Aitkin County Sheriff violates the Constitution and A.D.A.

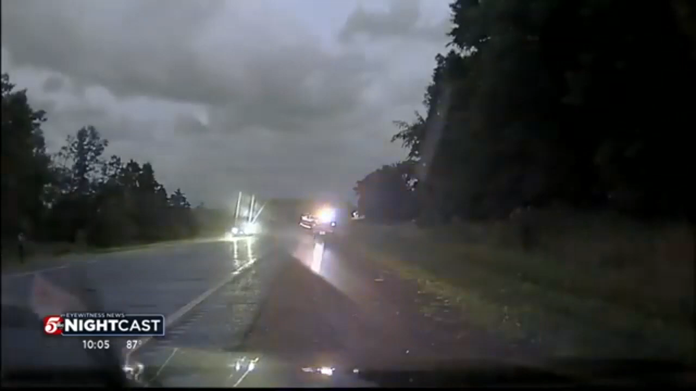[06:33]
Dash camera video shows officers wave the Nielsen's red Tesla Model 3 through a hectic police scene. Right before they throw spike strips across the highway to stop a suspect of a high-speed chase.